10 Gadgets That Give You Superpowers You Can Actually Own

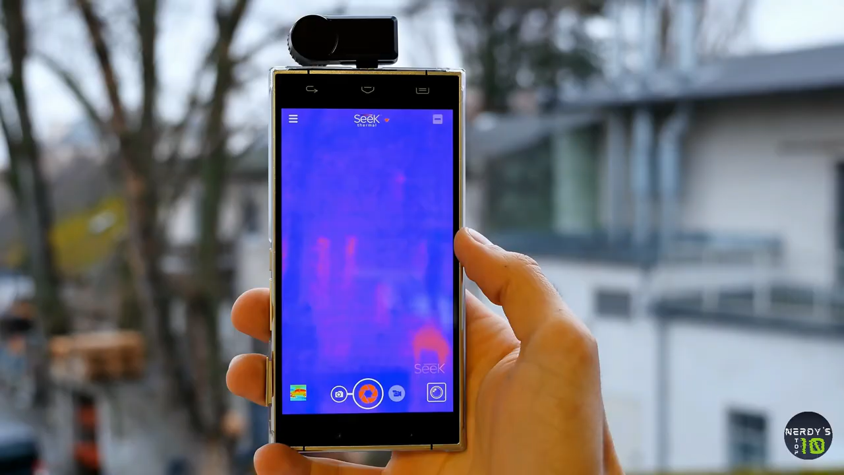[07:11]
Using over 32,000 thermal pixels, Compact XR detects invisible infrared light and displays a visible heat signature on your phone.